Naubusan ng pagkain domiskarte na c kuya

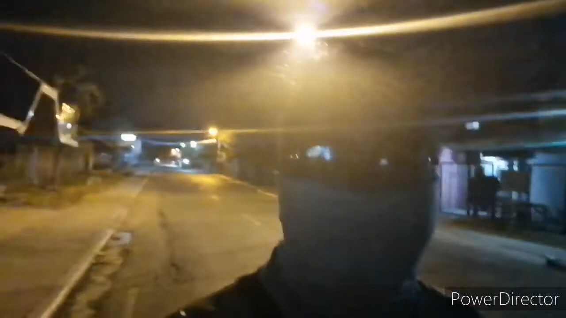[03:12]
Ito yung kahabaan Ang kasana Ng babag Barangay Barangay babag Lapu-Lapu City Talagang Katao-tao Walang sasakyan Sanahan nito guys Ang checkpoint